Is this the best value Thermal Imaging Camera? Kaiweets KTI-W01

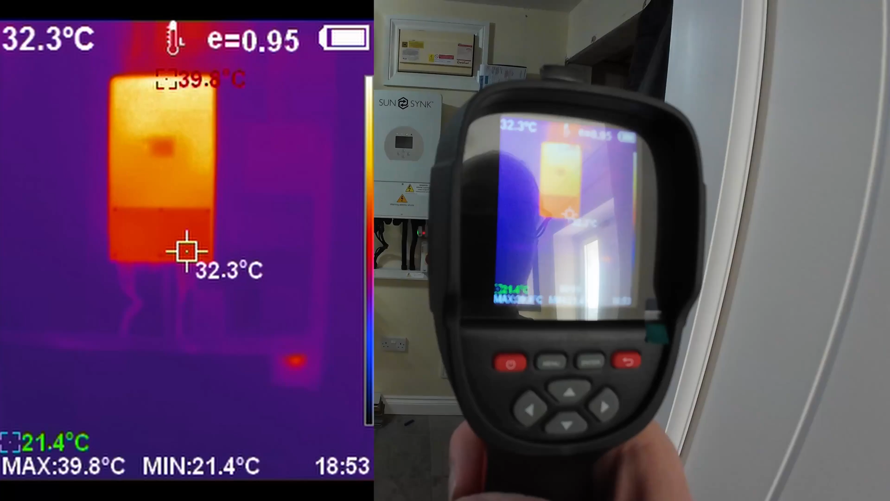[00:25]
On screen: spot 32.3°C, max 39.8°C, min 21.4°C
here's a good example of one of the things we can
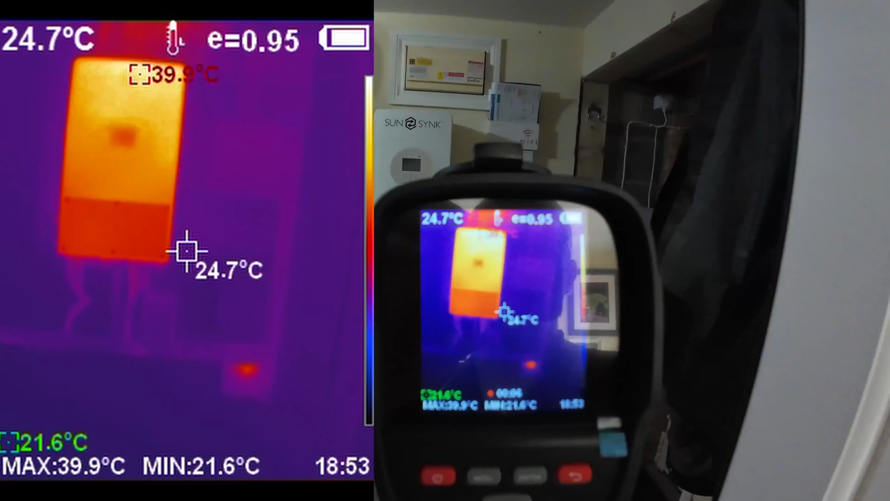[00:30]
On screen: spot 24.7°C, max 39.9°C, min 21.6°C
use the thermal imaging camera for check out how warm that
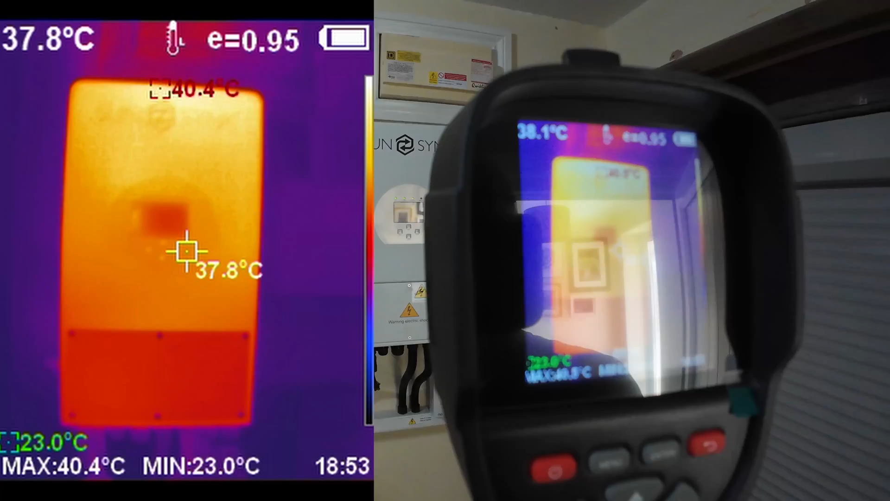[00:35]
On screen: min 23.0°C
solar inverter is sorry for all the reflections trying to look at two screens at
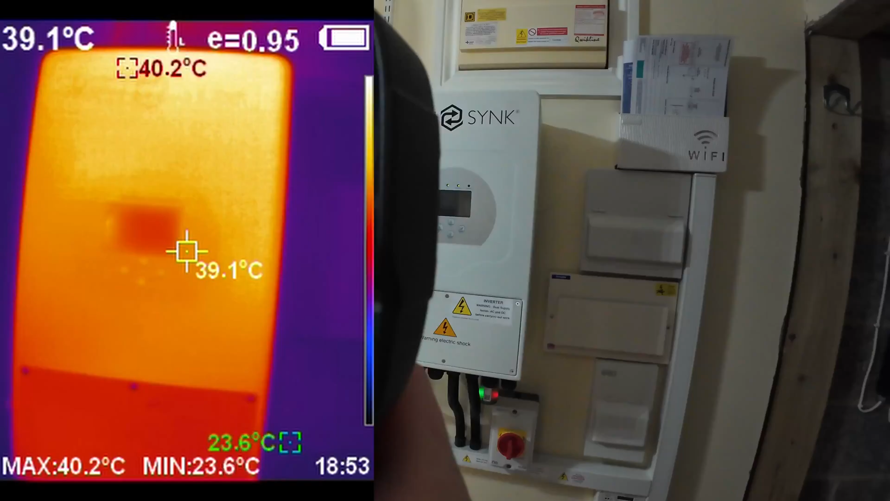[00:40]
On screen: spot 39.1°C, max 40.2°C, min 23.6°C
once check out the heat sink on the back of this thing
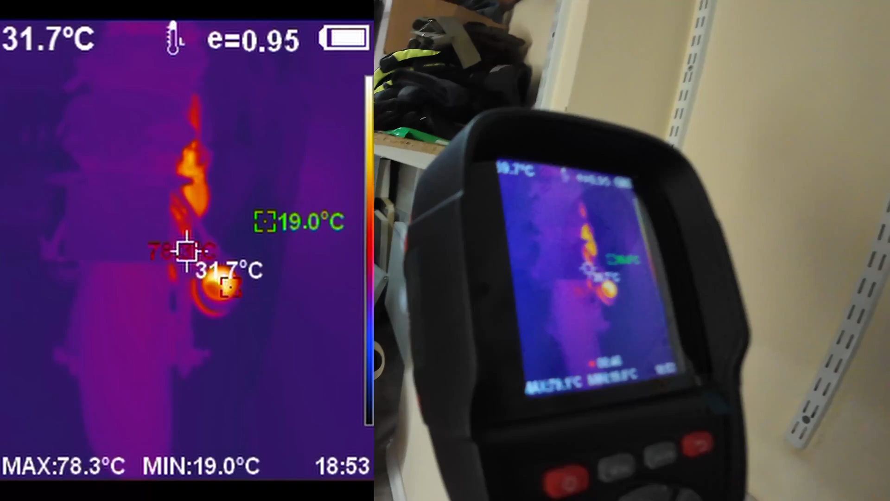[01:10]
On screen: spot 31.7°C, max 78.3°C, min 19.0°C
you tell that i've been riding my motorbike
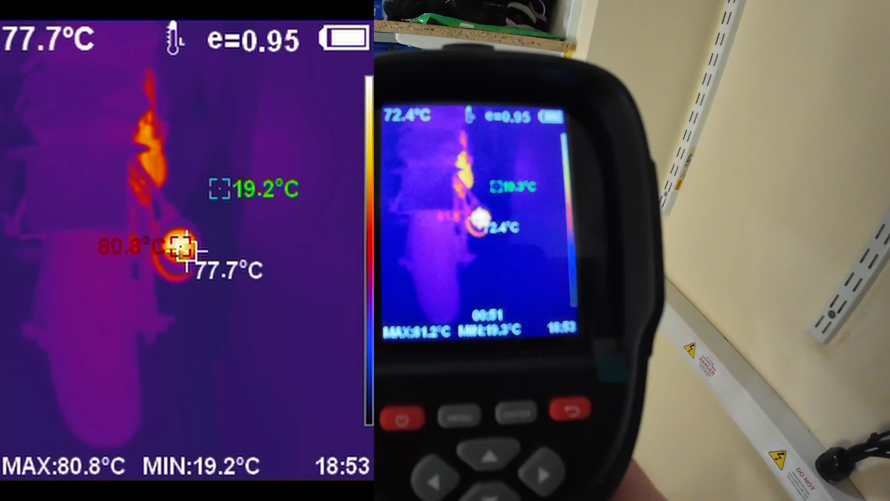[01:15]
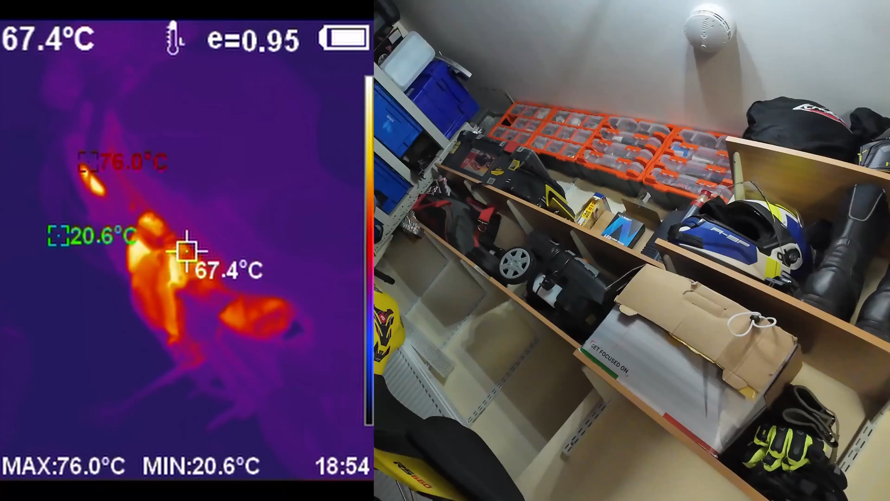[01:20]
On screen: spot 67.4°C, max 76.0°C, min 20.6°C
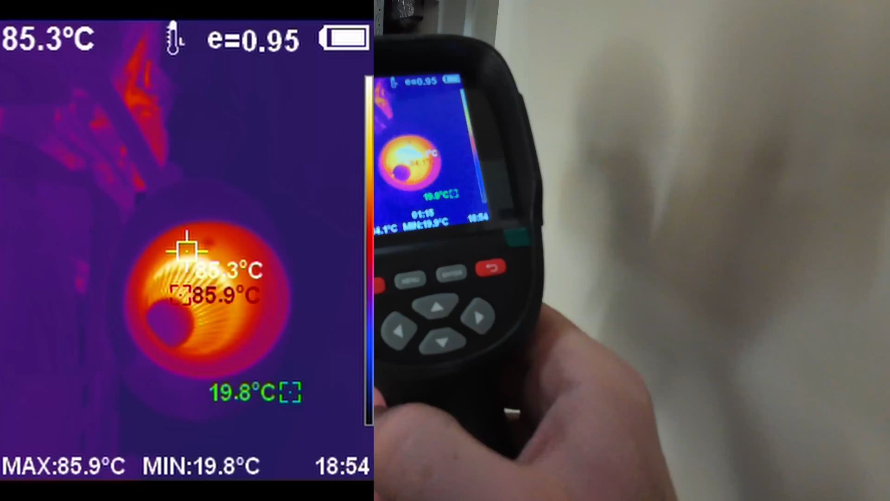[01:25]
On screen: spot 85.3°C, max 85.9°C, min 19.8°C
88 degrees wow you can certainly see the sun's been beating down on that roller door
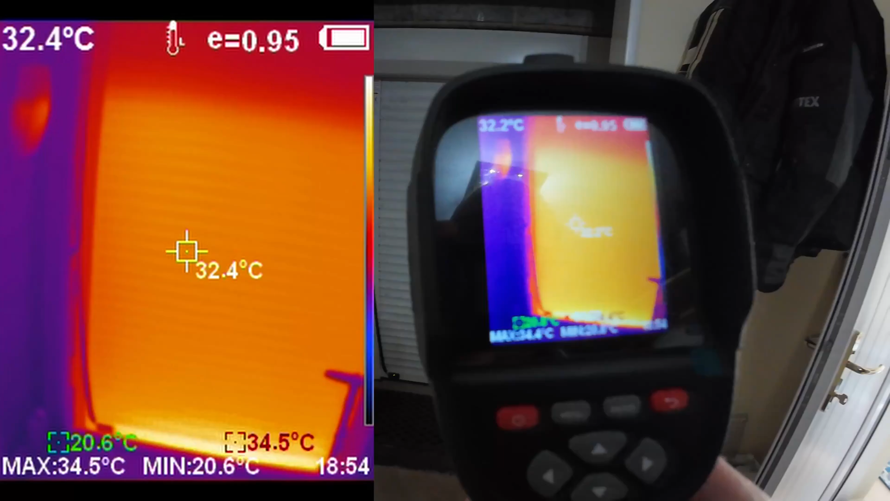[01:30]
On screen: min 20.6°C
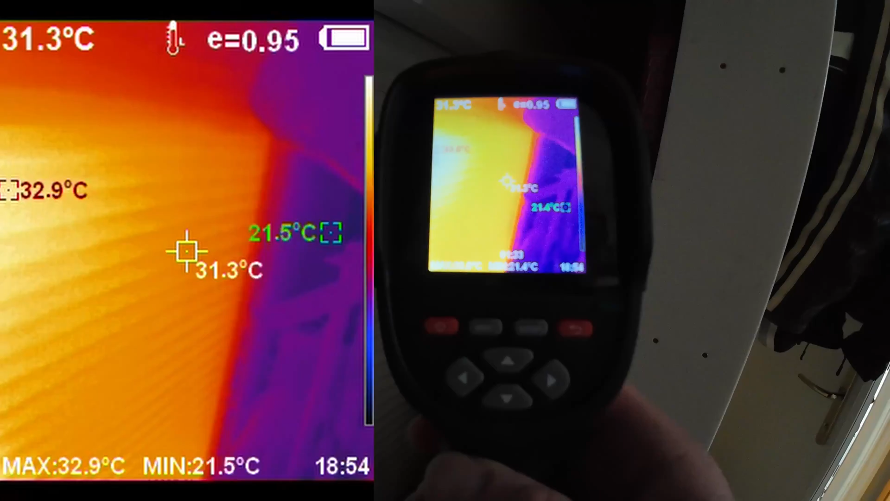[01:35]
On screen: spot 31.3°C, max 32.9°C, min 21.5°C
so let's go try out the loft all right it's very warm in this loft what i want
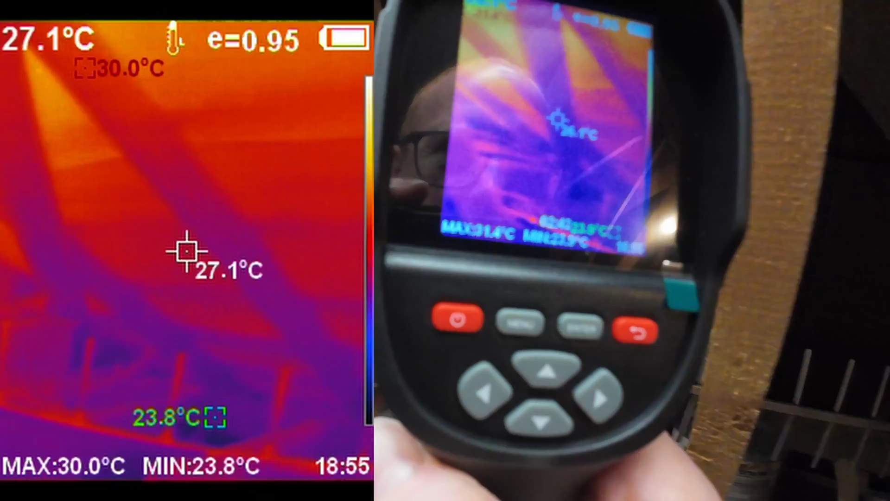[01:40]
On screen: spot 27.1°C, max 30.0°C, min 23.8°C
to see is if we can measure the temperature difference between where the solar panels
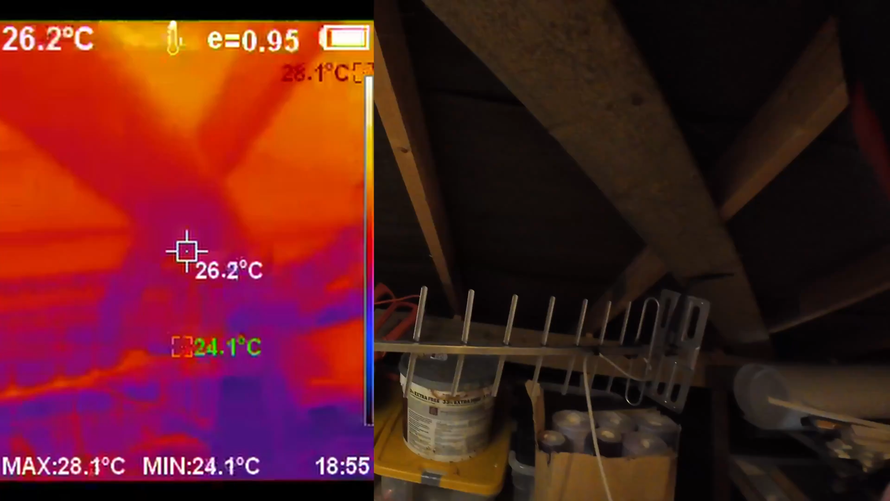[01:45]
On screen: spot 26.2°C, max 28.1°C, min 24.1°C
are and where they aren't i want to see if the solar panels do manage to somehow
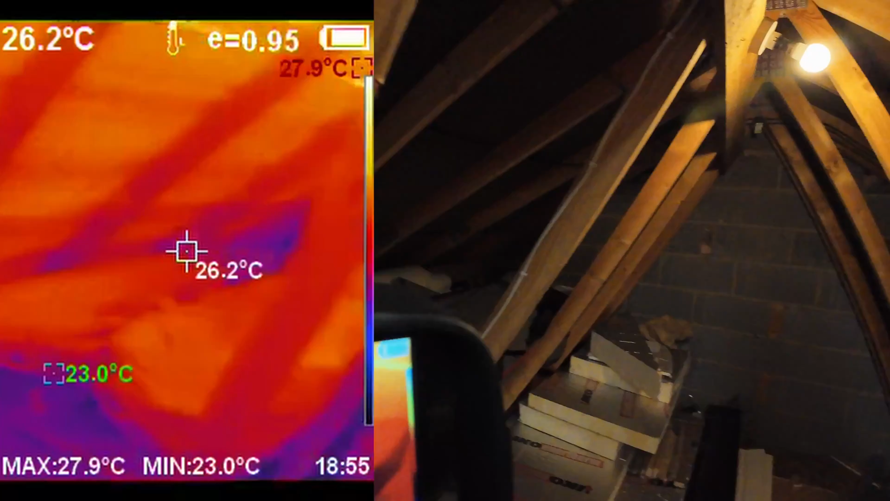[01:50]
On screen: spot 26.2°C, max 27.9°C, min 23.0°C
protect the loft heating up as much as they as
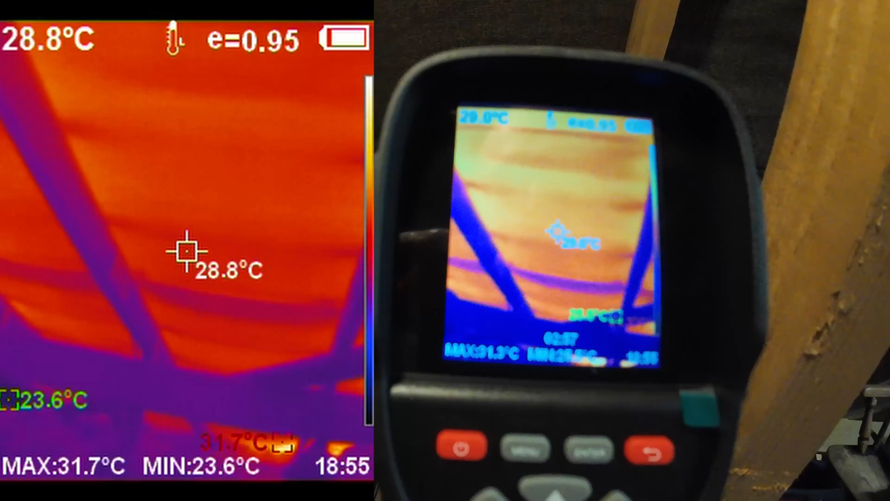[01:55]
On screen: spot 28.8°C, max 31.7°C, min 23.6°C
it typically would so let's have a look we've got solar panels the other side of this part of the roof so at the peak 30 degrees in the middle of the
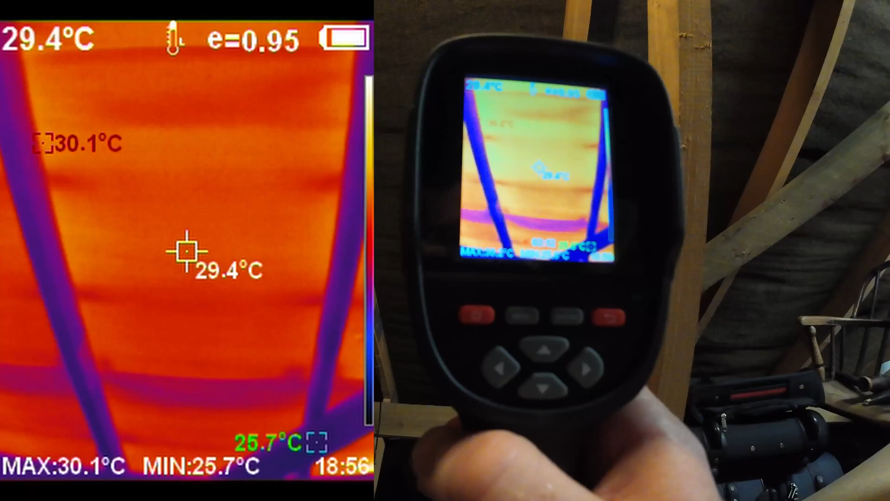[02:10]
On screen: spot 29.4°C, max 30.1°C, min 25.7°C
rafters 29 degrees okay so it's not a huge variation
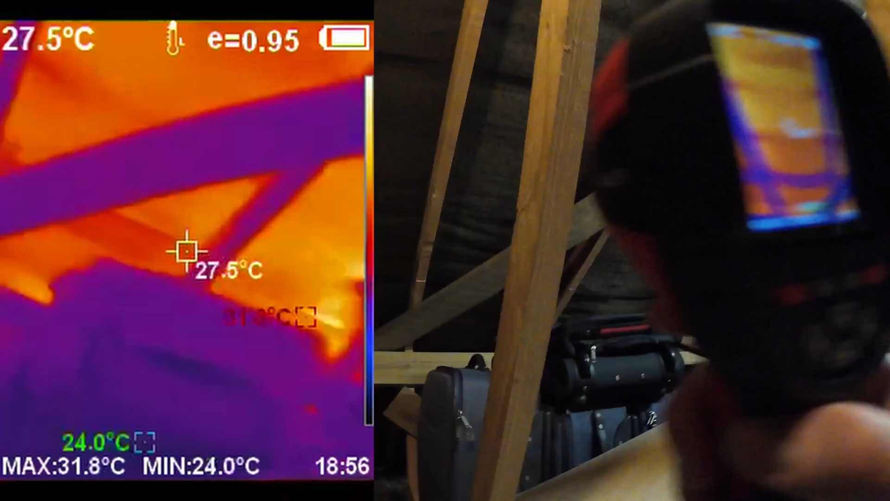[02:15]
On screen: spot 27.5°C, max 31.8°C, min 24.0°C
let's go to this side of the roof which also has the sun on it but it has no solar panels
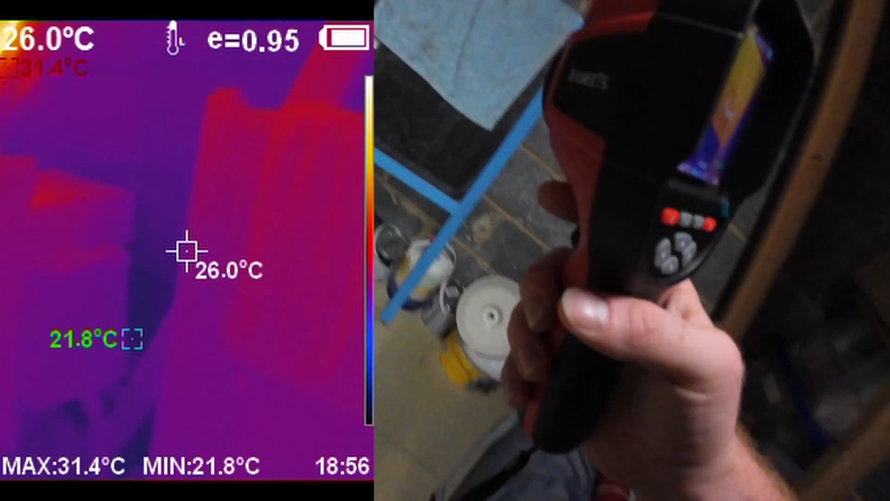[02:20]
On screen: spot 26.0°C, max 31.4°C, min 21.8°C
what have we got here wow so four almost
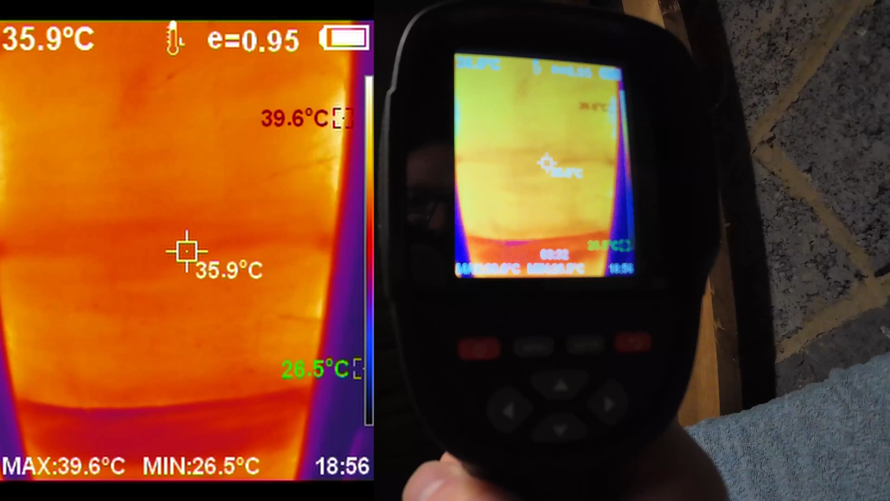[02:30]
On screen: spot 35.9°C, max 39.6°C, min 26.5°C
40 degrees on the side and 36 degrees in the middle wow that's a bigger difference than i realized and